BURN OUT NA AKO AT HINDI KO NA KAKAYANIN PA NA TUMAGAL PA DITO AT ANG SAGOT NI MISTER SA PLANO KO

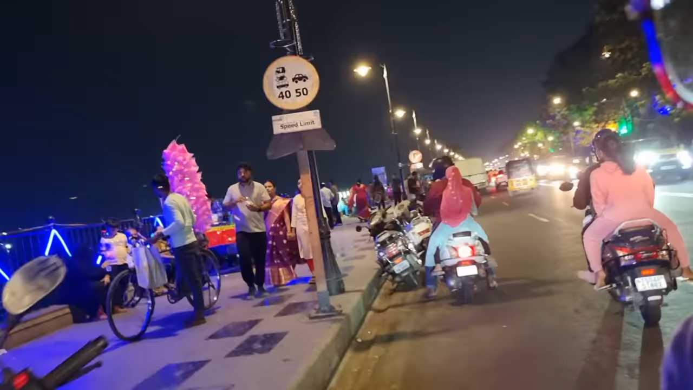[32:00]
Later, go that side, oh. It's dark here, nothing is here. Is that a balloon?
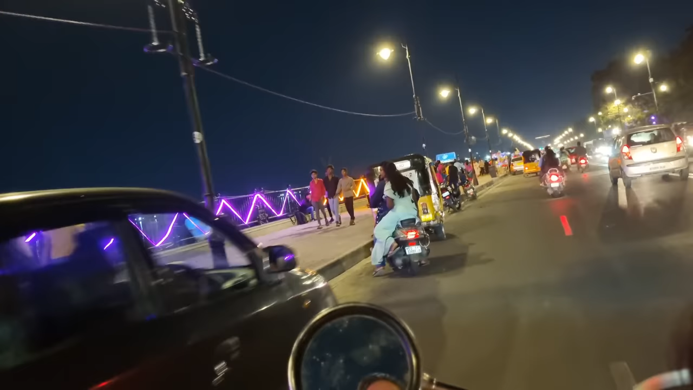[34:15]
There's nothing more in this side.